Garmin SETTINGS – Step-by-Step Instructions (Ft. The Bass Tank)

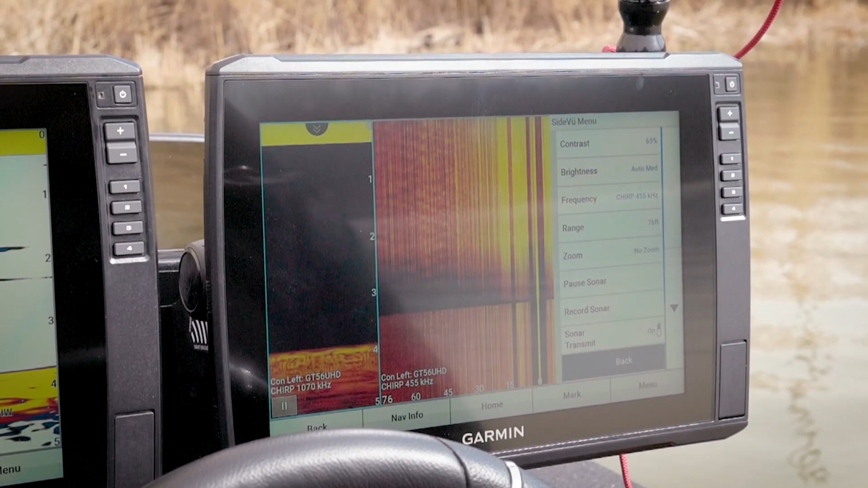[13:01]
speed yep that i'm looking at things okay so something of note and
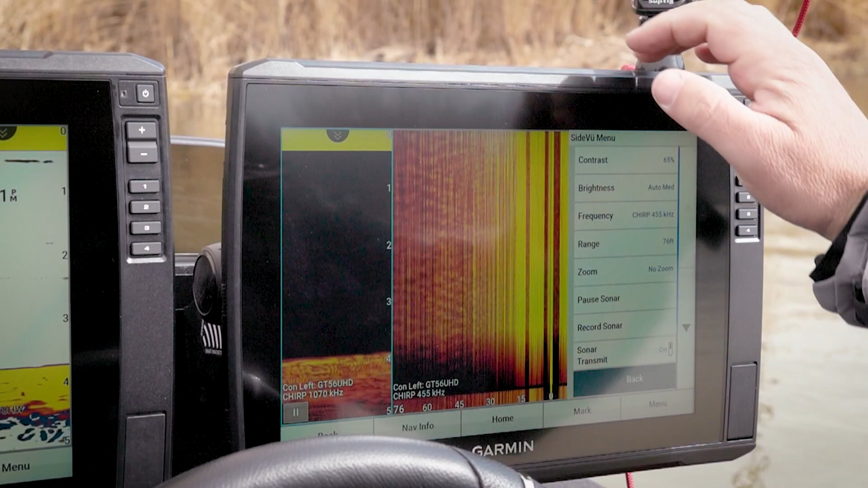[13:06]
this is something i've i've put some videos out on talking about sonar and what sonar frequency is the lower frequency is going to have better penetration as far as deeper water goes so when you do get out there in that 30 plus range sometimes you need to lower this frequency
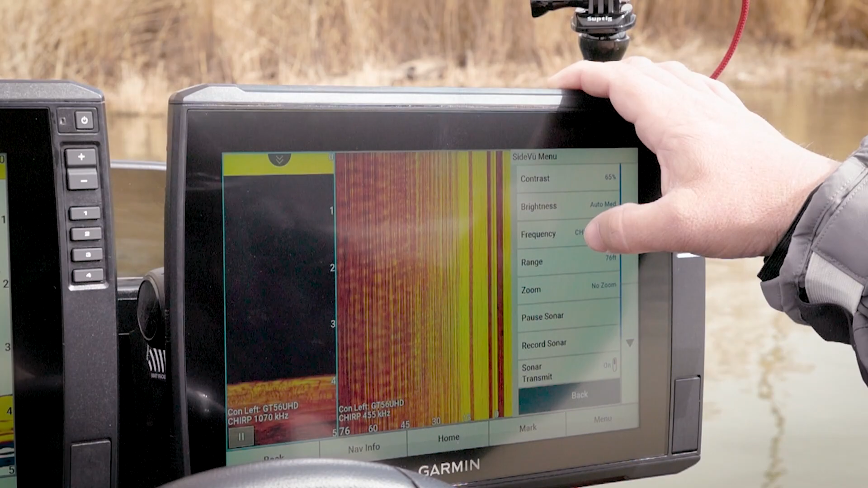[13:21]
because if you've ever seen running this and you start getting dark it's because
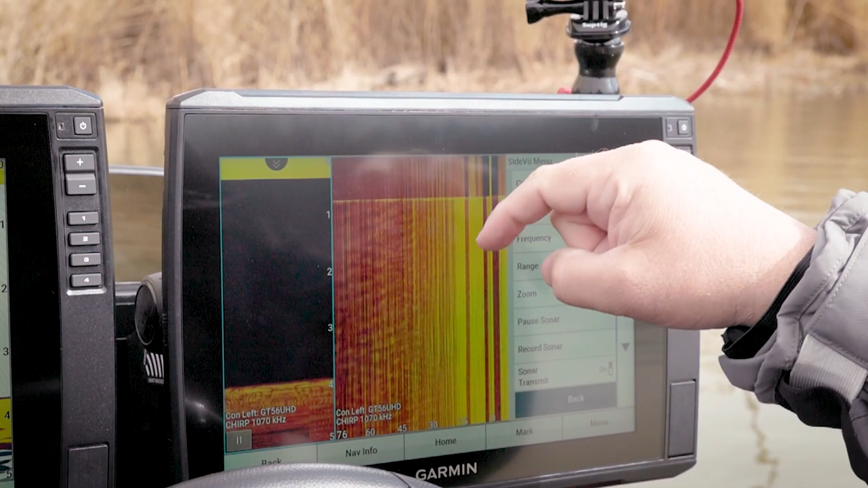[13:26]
we're not getting the same penetration um and i i equate it to pulling up to a
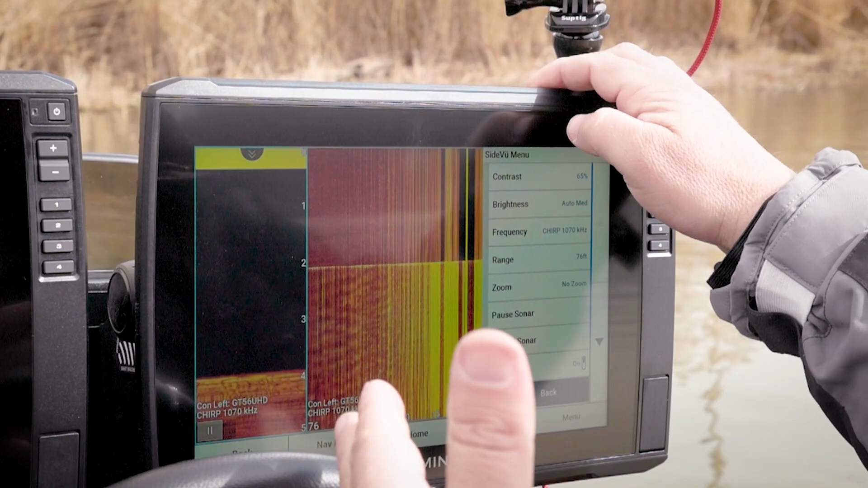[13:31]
vehicle at a stoplight and you can hear that bass bumping inside the vehicle you can hear the words and that's that high frequency that definition the words the definition
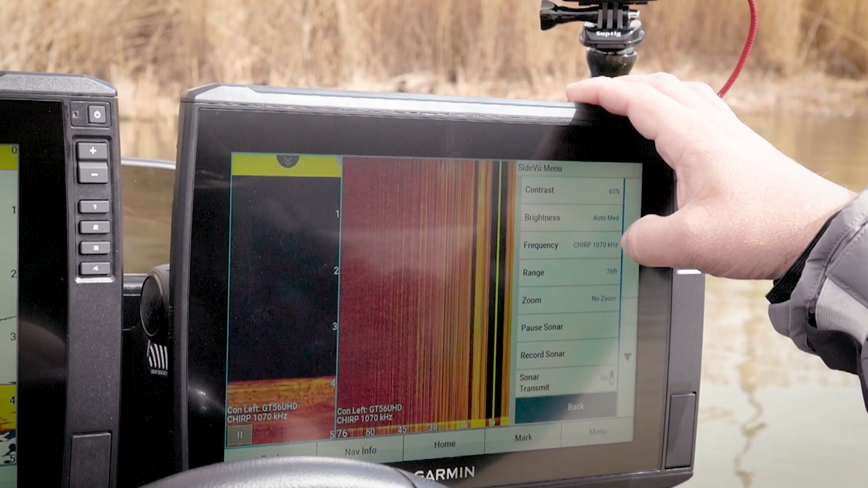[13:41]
outside we can hear the bass we can't hear the words well that's that low frequency and so that's where we're getting that penetration bass is a low slow frequency it carries so that's why i may run this at a lower level
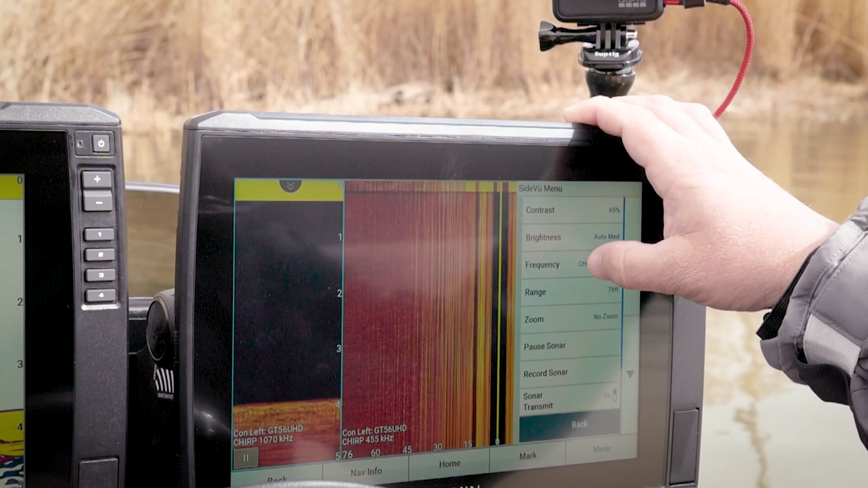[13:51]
that's just something that i've done in testing and and you know just understanding frequency with my background that's how i i do it but you're exactly right when your your speed is a big factor in this as well and depth i mean depth plays but how often does this guy get in 30 foot of water that's that's exactly i'm talking to yeah to if you're not churning mud
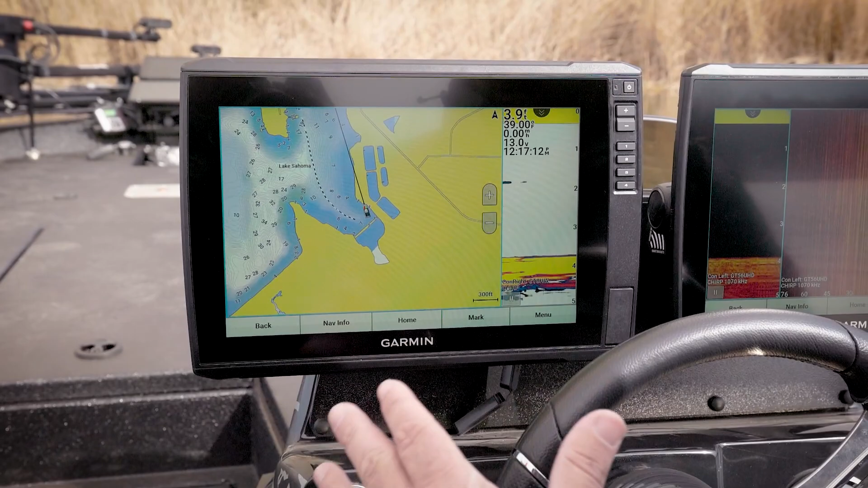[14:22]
so what you're talking about there is you're talking about depth shading is and this is very configurable so what we'll do is we'll come in here and we'll go to our fishing chart menu and then there's several different ways to get here we'll go through layers we'll go to water and then you see our depth shading is turned off here so what we'll do is turn it